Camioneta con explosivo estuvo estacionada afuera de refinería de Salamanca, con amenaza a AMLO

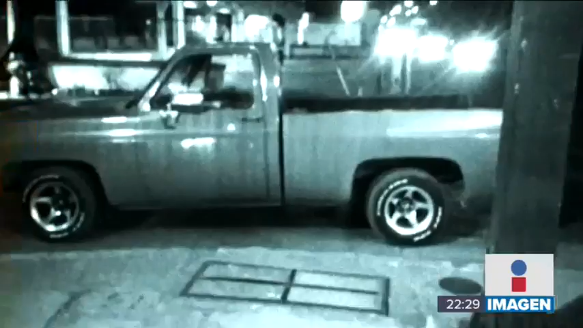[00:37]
Antes del amanecer, desconocidos abandonaron esta camioneta frente a la puerta 4 de la refinería Ingeniero Antonio M. Amor en Salamanca, Guanajuato.